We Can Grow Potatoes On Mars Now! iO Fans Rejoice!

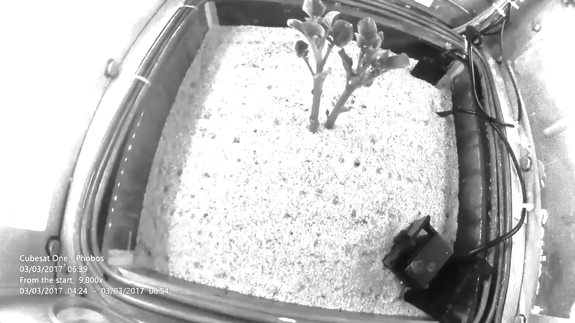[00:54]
The results of these tests concluded that yes, you can, in fact, grow potatoes on mars.
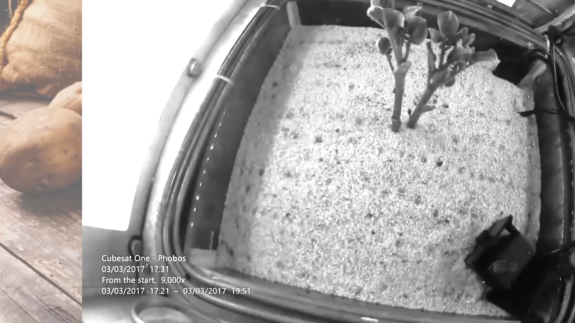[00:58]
I know that comes as a surprise because mars's atmospheric conditions are extremely harsh, but potatoes are completely capable of surviving these harsh conditions.